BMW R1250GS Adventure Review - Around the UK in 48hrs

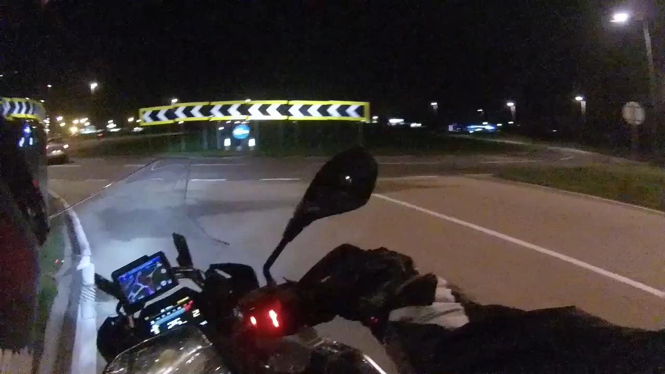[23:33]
nearly at lands end folks nearly about 10 minutes away these lights are awesome
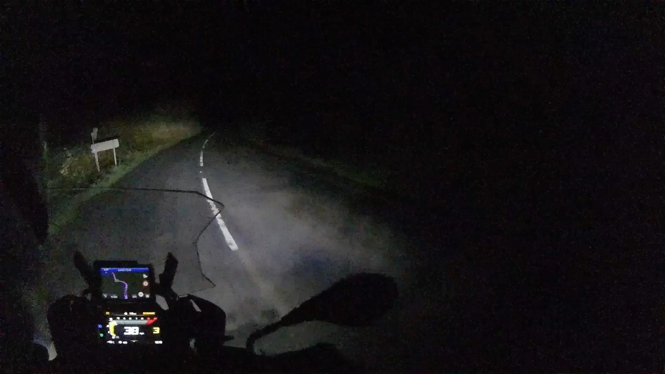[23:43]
really are good on the GS it's ridiculous that I'm literally gonna get there take a picture grab a cup of coffee get a receipt and then come all the way back again and start heading north ah well it is what it is this bit just goes on and on and on sending nearly there oh blimey come on where are ya come on the place is supposed to be open
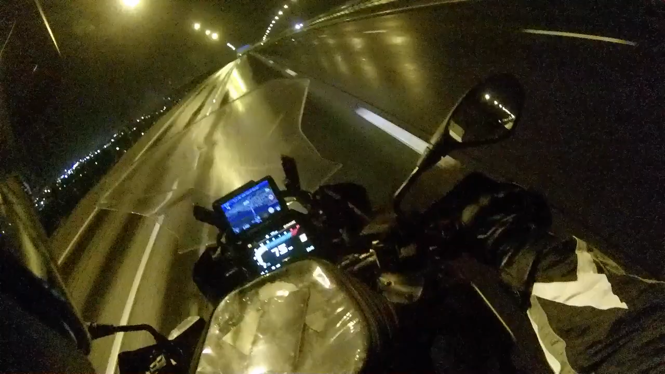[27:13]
you're faffing around trying to find the buttons come on BMW come on BMW it wouldn't take much surely just to backlight the backlit backlight to make the buttons backlit
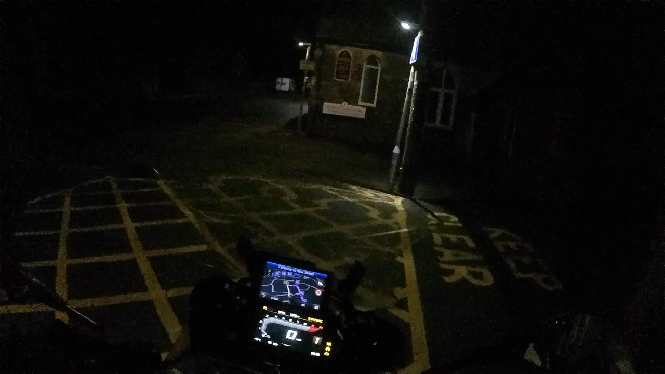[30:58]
right there's a hill thank god we're on hills you couldn't make this up could you?
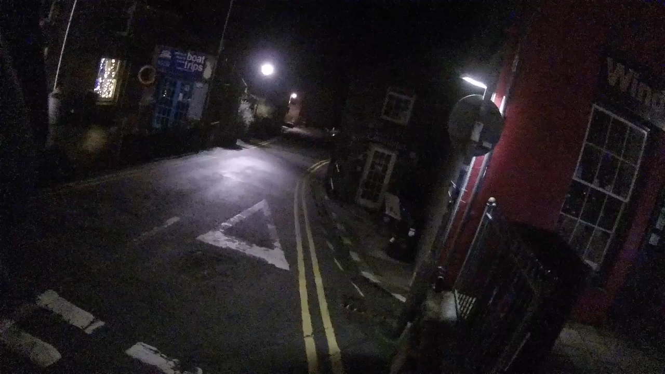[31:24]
bumping it down there and if that doesn't work I'm screwed I'm stuck at the bottom of a hill went ok
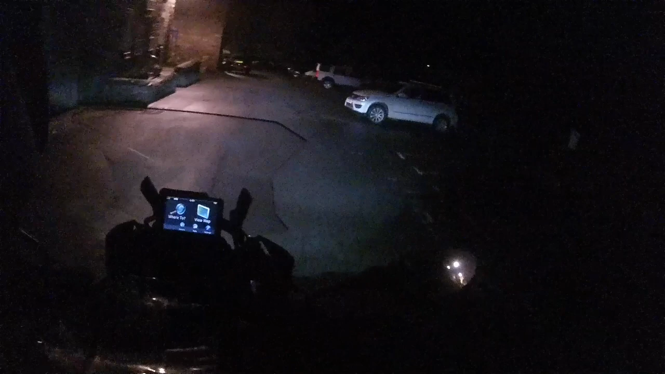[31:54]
oh thank god for that that's it I'm not gonna make it now anyway so ABS failure
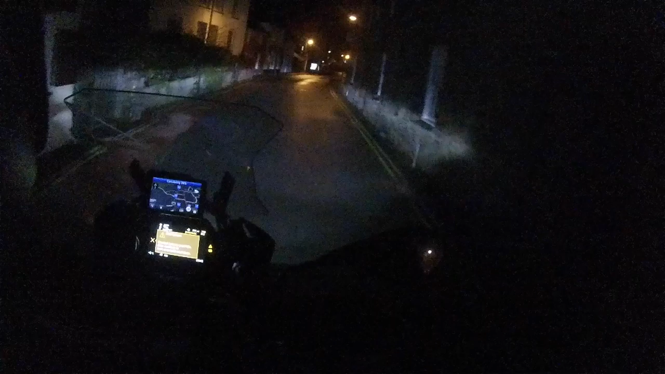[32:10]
battery's knackered this just isn't meant to be folks oh I'm gutted
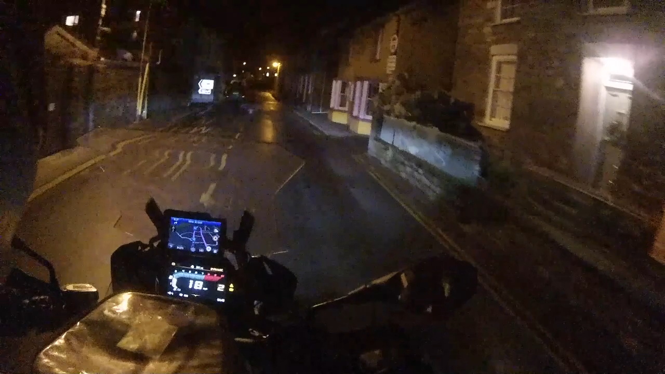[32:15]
gutted
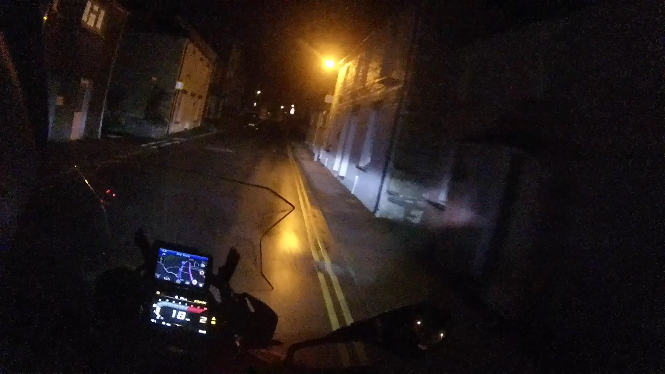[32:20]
oh absolutely gutted but it's not worth it the bike's crook got an ABS fault the battery's not holding a charge ooh what's that say? spring strut adjustment faulty the heck is that? it's chucking off all sorts of error codes now I'm just gonna have to limp this home oh gutted
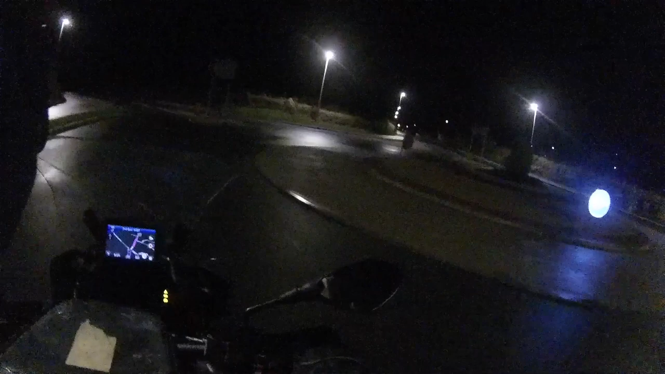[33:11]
some sort of civilization oh I've got no bloody lights
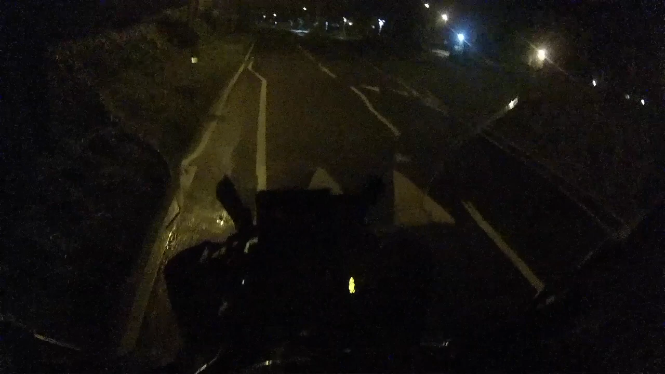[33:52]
pushing off a bloody hill whew right